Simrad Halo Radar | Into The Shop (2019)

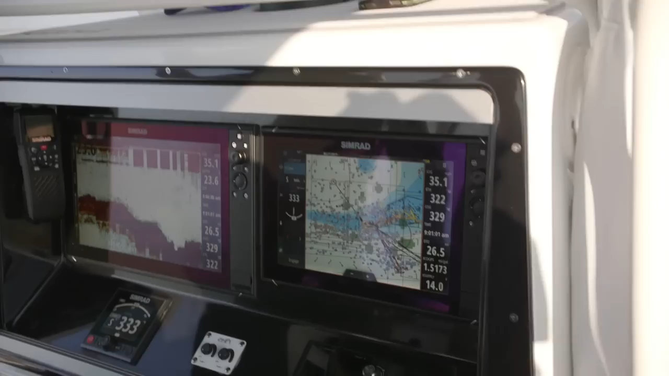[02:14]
All right, so now I got it in. Look, I'm going to engage the autopilot, and you can sit back and relax, buddy.
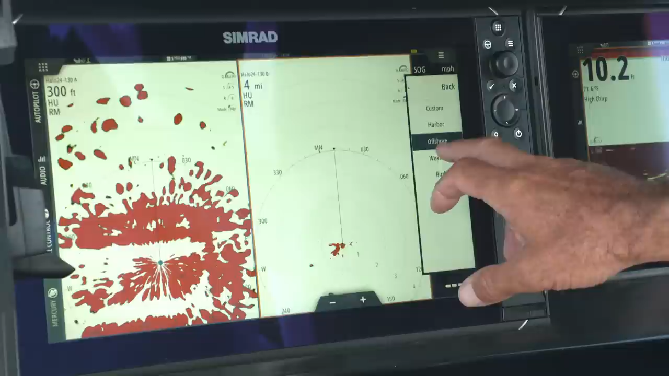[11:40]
And this new radar, with four preset buttons for harbor, long-range, birds, and tracking, it just makes it easy for you to buy it and use it. One of the great features is to be able to see near and far. Before today, when Simrad came out with the new system, you had to have two radars if you wanted to see long-range and short-range.
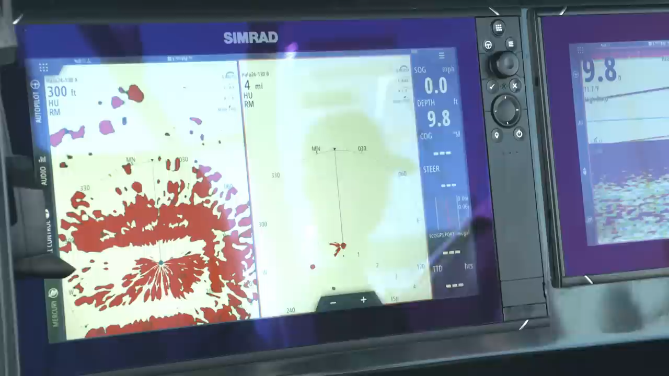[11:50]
Now the new 24-inch compact dome gives you the ability to see near and far simultaneously, to follow 10 targets simultaneously.
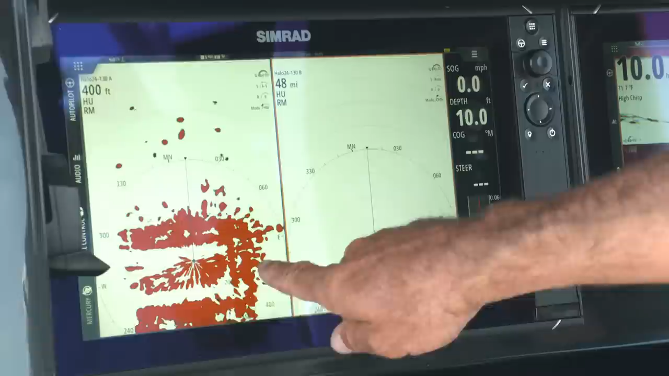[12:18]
When you're in a tight quarters, leaving the slip, coming in heavy fog, the one sweep per second gives you almost real-time view of what's out there.